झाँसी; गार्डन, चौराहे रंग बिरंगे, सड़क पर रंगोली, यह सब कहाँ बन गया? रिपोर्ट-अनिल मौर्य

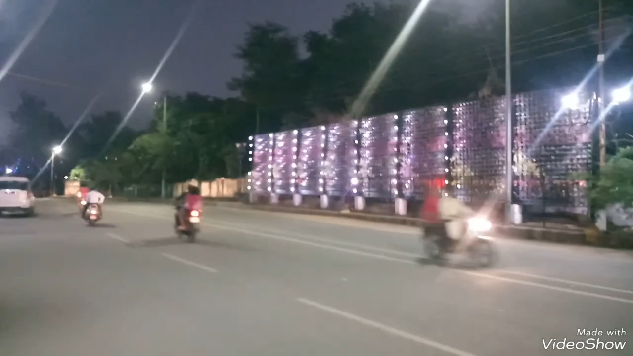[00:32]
वाली सड़क है जहां बीच में बीकेडी चौरहार पाता है और आपके अताल इस मार्क पर जब आप कलेक्टरिट माफ करें कमिसनरी की जो थोड़ा आंगे आएगी तो यहां जो दोनों
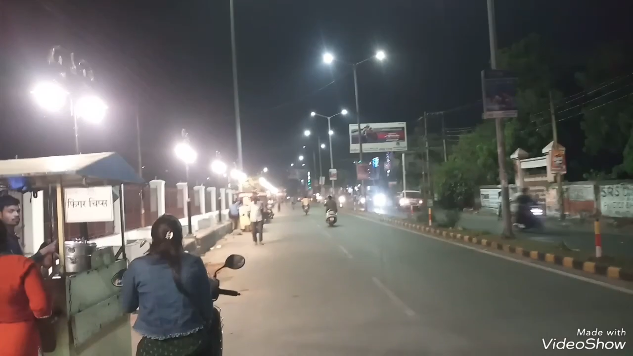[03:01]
यह खुबसूरत नजारा बले ही आतियताल के सुम्री करण को पूरा ना करता हो लेकिन उसके लिए